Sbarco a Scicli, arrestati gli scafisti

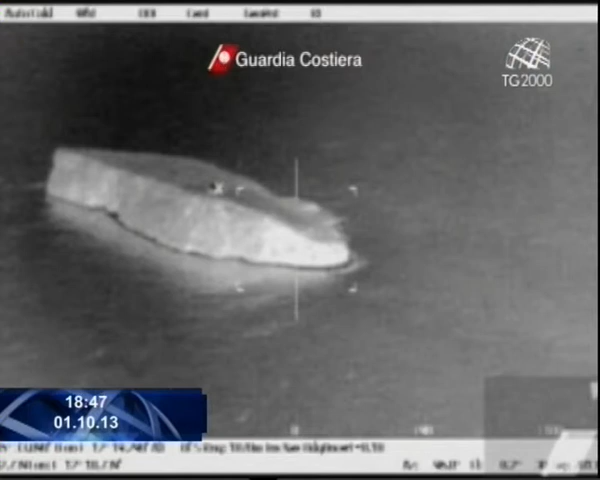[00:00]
Queste sono le prime immagini raccolte da un elicottero della Guardia Costiera che con la sua telecamera ha ripreso alcuni dei 14 immigrati, tutti di origine tunisina naufragati la scorsa notte sul
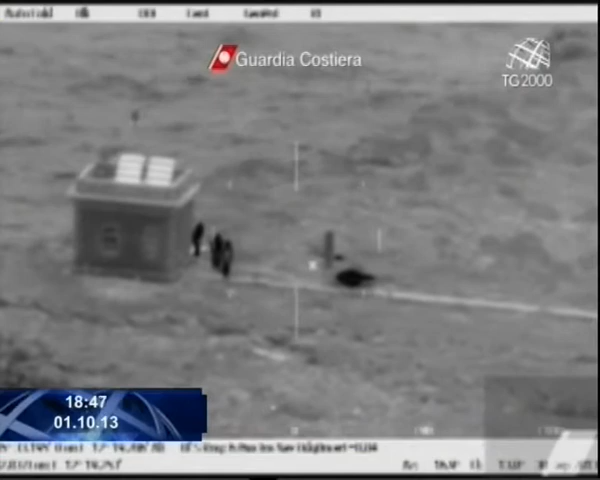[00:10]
piccolo isolotto di Lampione a 10 miglia marine da Lampedusa, si sbracciano nell'oscurità della notte per farsi notare non sapendo che presto sarebbero stati tutti tratti in salvo.
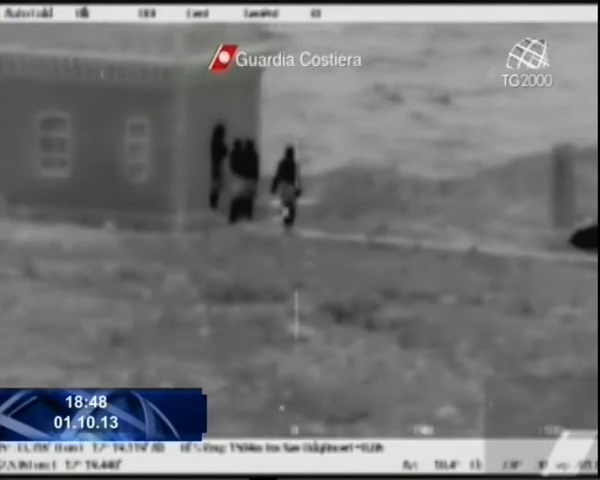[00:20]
La salvezza per loro è arrivata dall'alto e non solo grazie alla buona sorte, a differenza dei 13 poveri eritrei morti affogati due giorni fa vicino Ragusa. A salvargli la vita l'allarme è lanciato da alcuni loro familiari che sono riusciti a contattare la sala operativa della Capitenaria di Porto di Palermo.
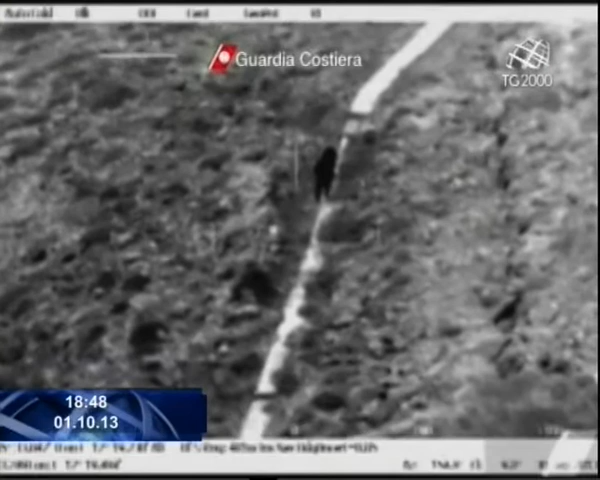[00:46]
Allora dal comando della Guardia Costiera di Catania si è alzato in volo un elicottero,
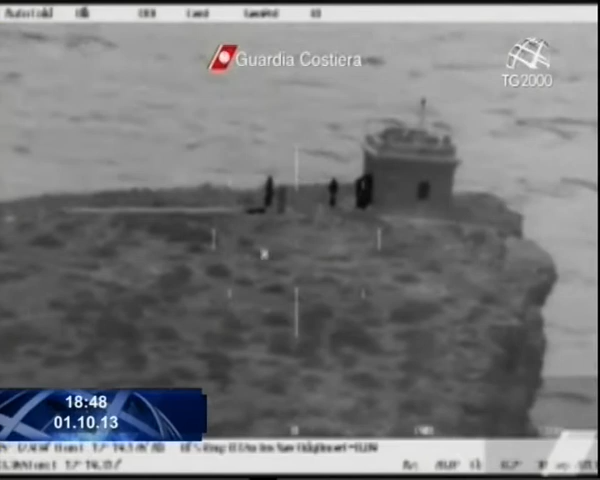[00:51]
la V139, dopo aver localizzato i migranti grazie al sistema infrarossi.
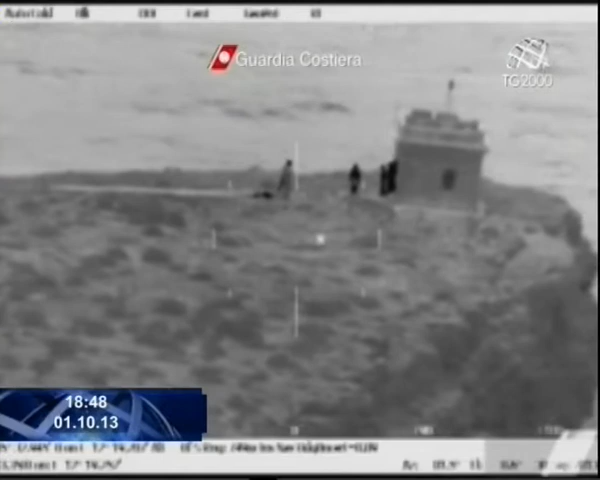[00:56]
Le immagini fanno riferimento proprio a questo particolare momento, ha iniziato le manovre di recupero tramite un verricello. Uno a uno sono stati fatti salire a bordo dell'elicottero e trasferiti in buone condizioni di salute sull'isola di Lampedusa.